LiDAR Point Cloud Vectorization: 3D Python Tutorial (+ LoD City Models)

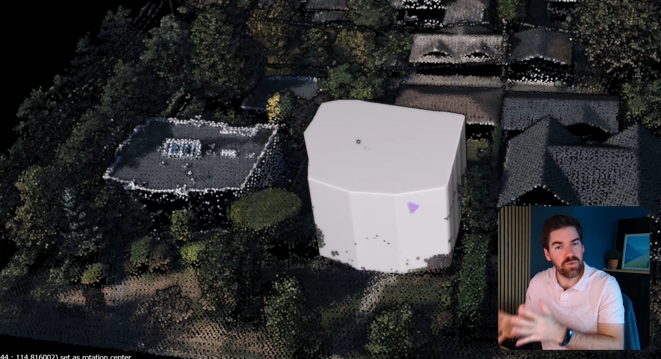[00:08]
So vectorization, the process to go from some kind of modality,
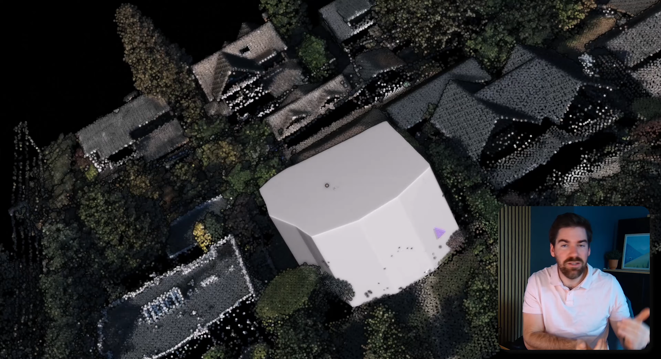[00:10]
raster data through the point cloud to a vector entity or vector set of entities,
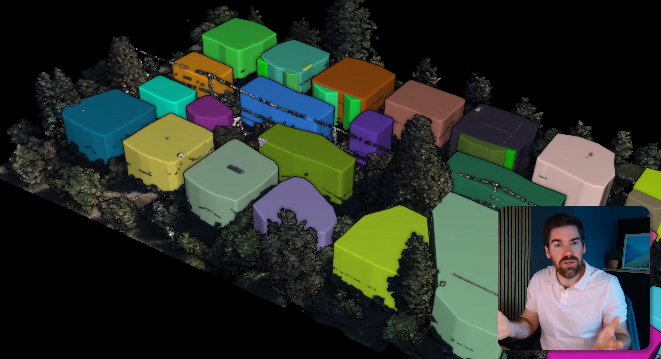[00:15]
which is the default go-to in a geospatial information system and a lot of application. So there is a missing link that you can find on the internet where no one is giving you the tools or the way to do that. And I intend here to solve part of the pipeline. We will create some lighter data from an open data
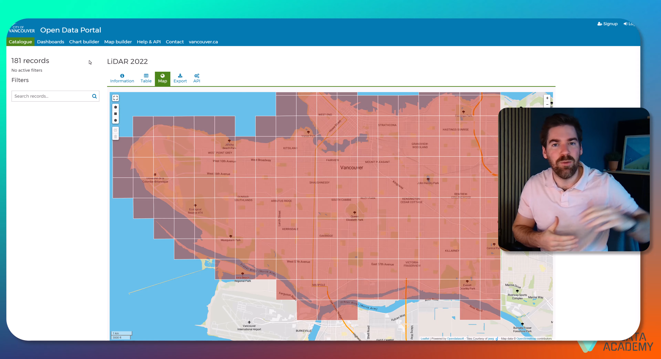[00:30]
portal source and we will extract a neighborhood from this little area.
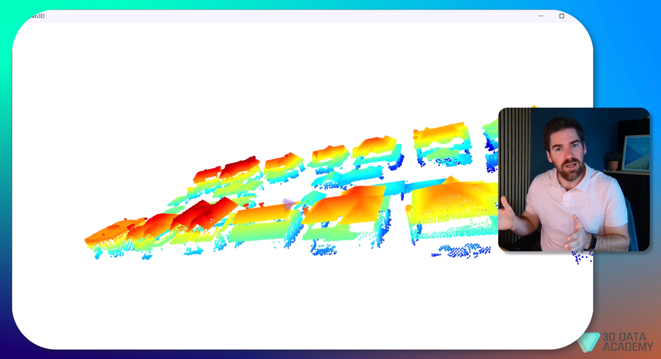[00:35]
And from there, we'll want to detect the houses, extract the footprint of these houses and then create some kind of level of detail model for each of the individual house.
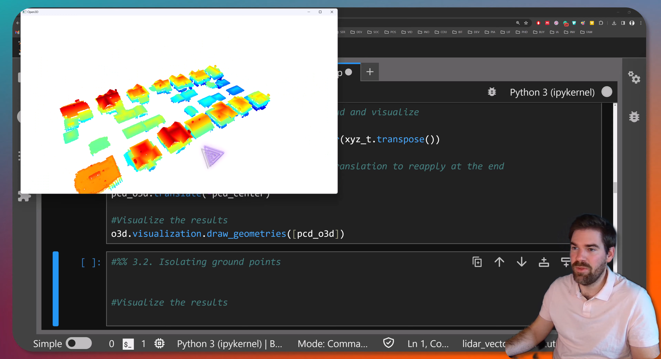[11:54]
And that will be the base for the follow-up steps where we want to derive the buildings from that, right? Okay, so let me close this. Now let's do the same thing and isolate only the ground points.
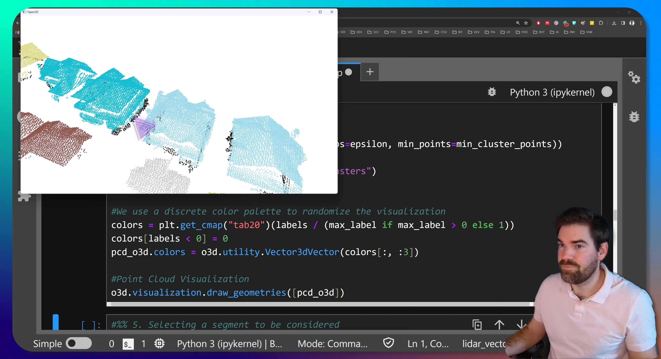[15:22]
And here again. Okay. So we have 31 cluster. That's the stage. And now let's go on to a single experiment.
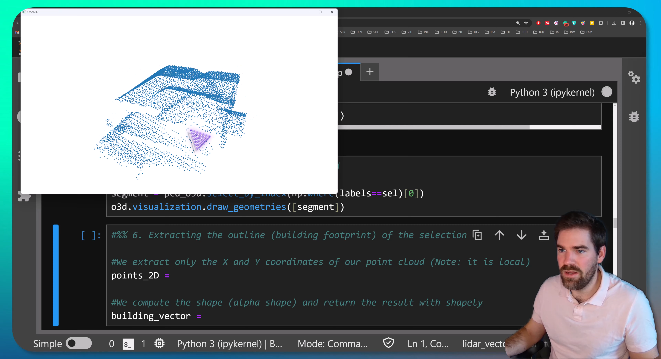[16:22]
Yeah, it's a nice little sample. Right. So now that's finished. We go on to the step six, which is extracting the outline, the building footprint of the selection.
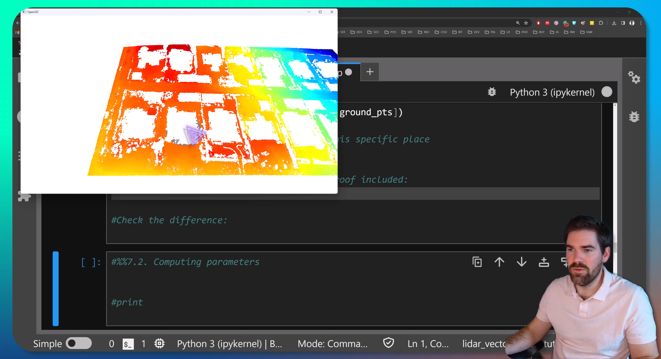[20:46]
You can see in gray all the points that will be selected by my little query.
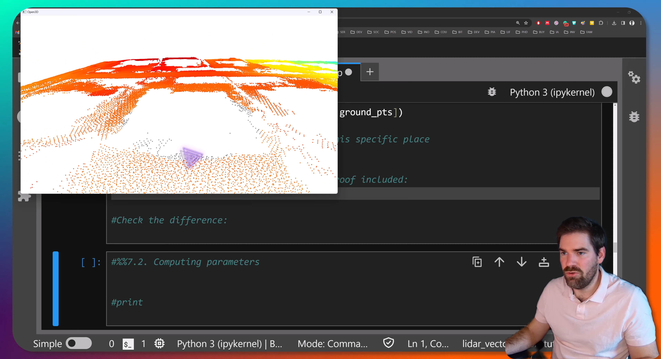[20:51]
And the idea now is to use that to compute the minimum value of my building, okay? So the points that are close to my building. This is the only data point that we have that could hit where our building is, okay?
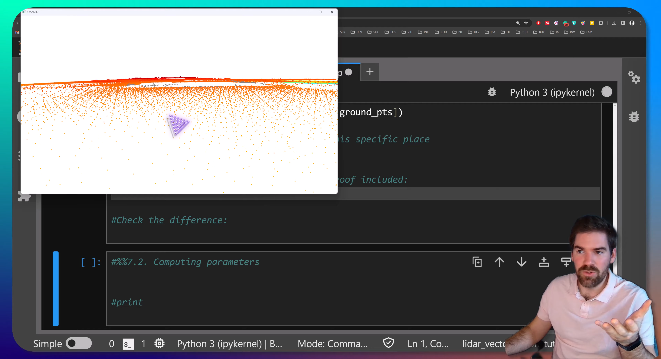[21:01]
That is relevant enough.
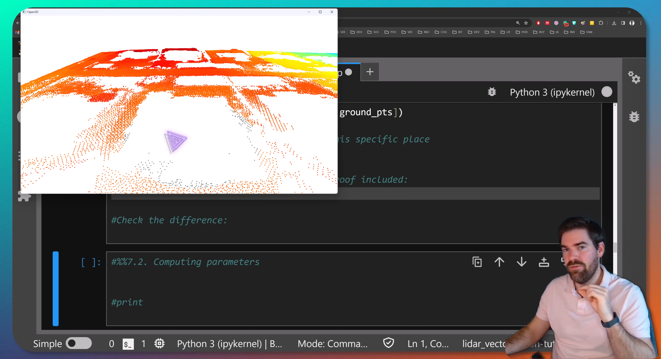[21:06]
So we will use that to define the lowest bound, and the highest bound of my building will use the point of the segment, okay?
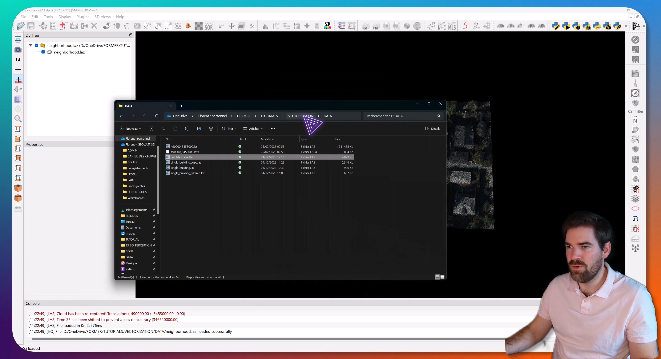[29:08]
And I will reapply that result, our sample, and I just drag and drop it here.
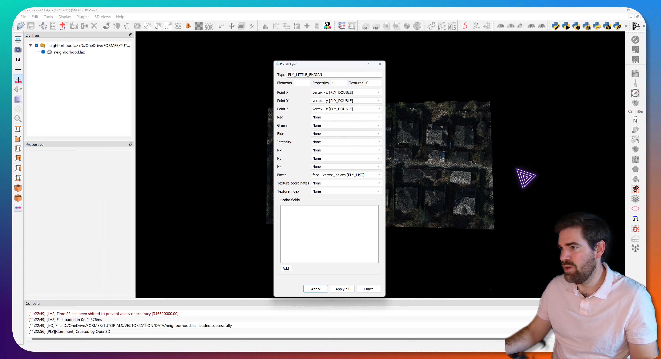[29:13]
And we have XYZ.
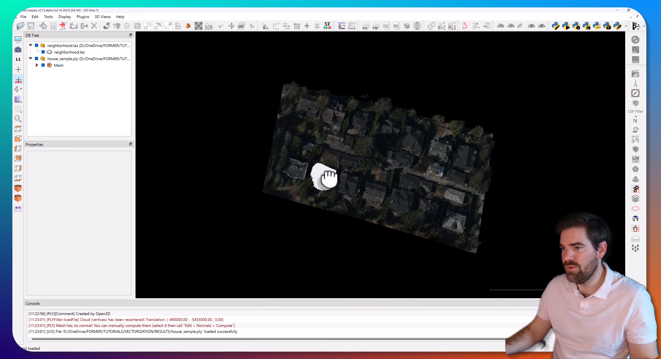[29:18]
I apply, I take the previous input, and as you can see, we have our hearts really nicely positioned here, right,
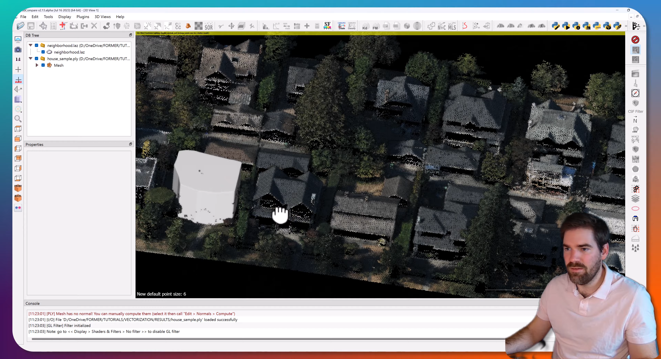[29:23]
where it makes sense, and it sticks nicely to the ground as well.
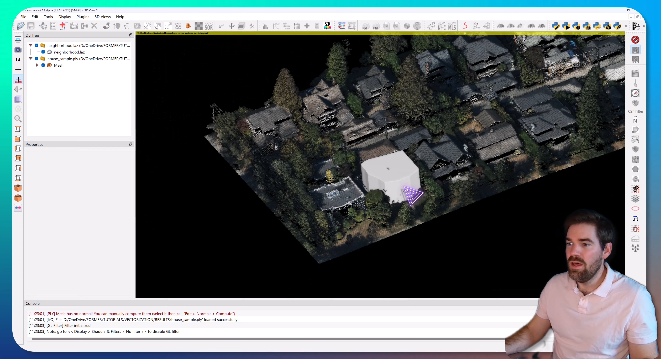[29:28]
So that's a massive success at this stage. And the last thing that we wanted to check is to load the shapefile.